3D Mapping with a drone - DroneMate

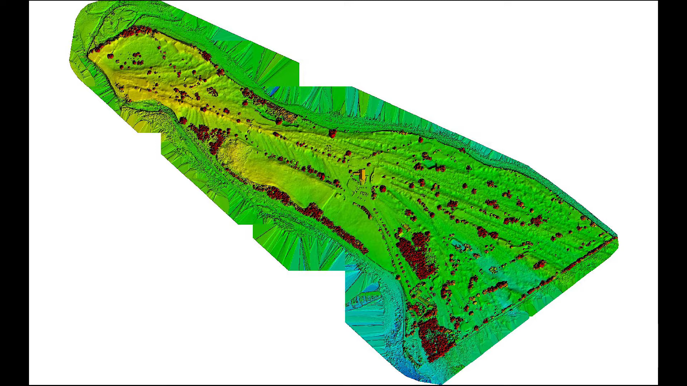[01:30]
This information can be used for many purposes, such as drainage planning to even showing erosion of the shore over time with continued surveying.